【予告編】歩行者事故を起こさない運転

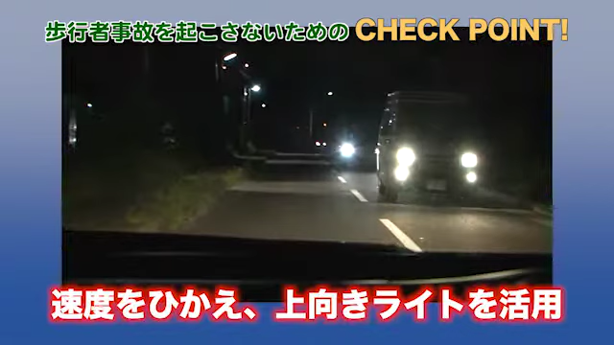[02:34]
速度を控え、上向きライトも活用して歩行者を早めに発見しましょう。